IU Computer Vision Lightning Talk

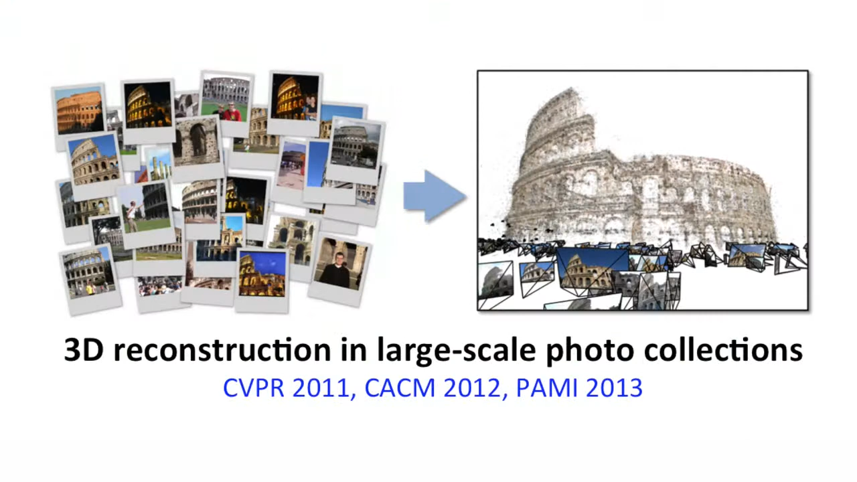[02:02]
We've also done a lot of work in 3D reconstruction, taking images from a particular landmark and producing a 3D model of that landmark which is useful both in its own right but also so that we